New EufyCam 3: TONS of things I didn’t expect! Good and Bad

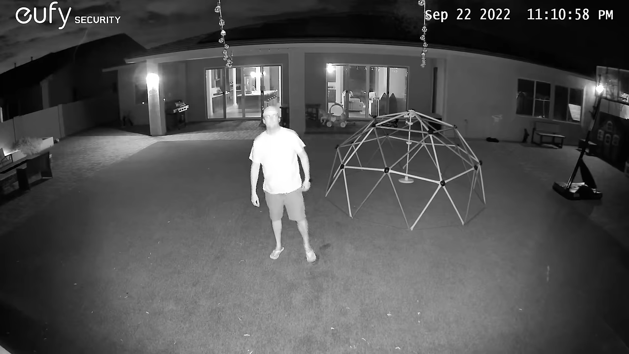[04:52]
The low light sensor seems to be helping and when the string lights are on, I can see detail in my face from far away.